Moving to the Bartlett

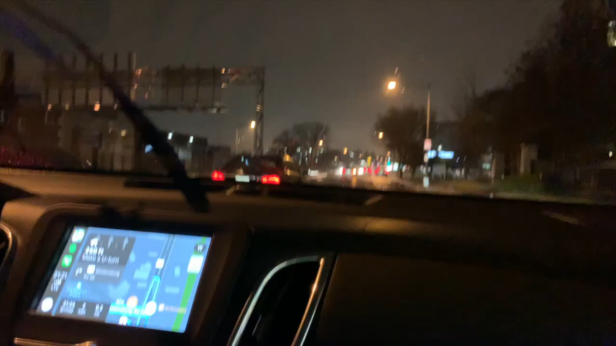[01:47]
Use the left lane to make a U-turn. Then turn right onto the Aurora Northeast.